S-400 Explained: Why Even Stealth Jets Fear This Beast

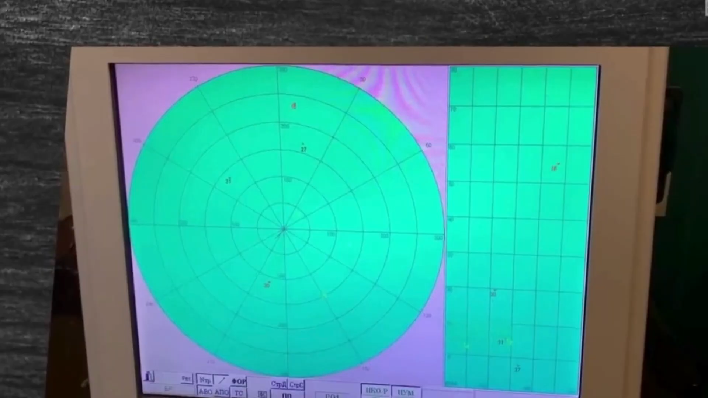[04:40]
The S-400 missile system comprises three types of radar systems.